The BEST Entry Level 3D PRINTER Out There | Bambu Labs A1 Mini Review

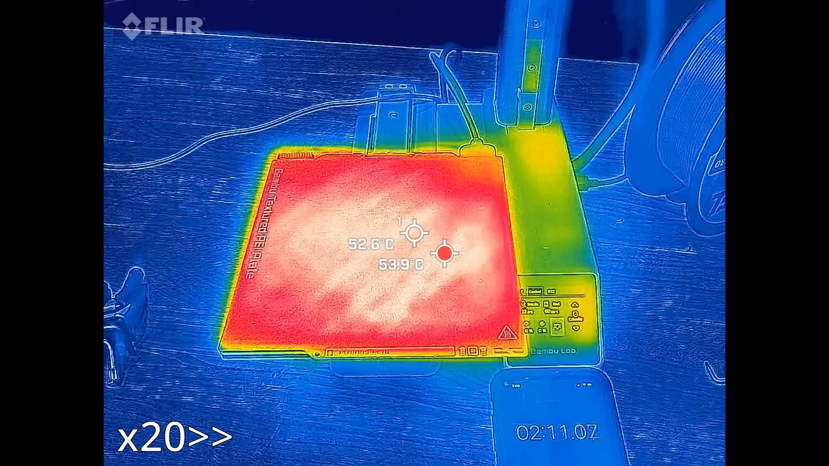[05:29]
The build sheet can reach a maximum temperature of 80C and when setting the bed to 80C and then if you start at room temperature, it takes about just over six minutes to get from room temperature to an indicated 80C.
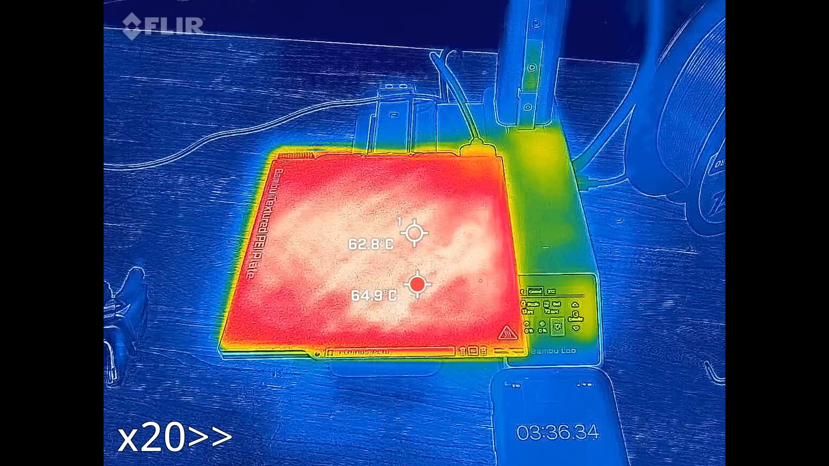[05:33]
And I say indicated because I was kind of looking at this thing with my thermal camera just to see if there's any hot spots or cold spots or anything like that. And the surface temperature that I could read was 75.5. Now I'm using just like a FLIR 1 that mounts to my phone, so I don't know how well it's calibrated, but it was interesting to note nonetheless.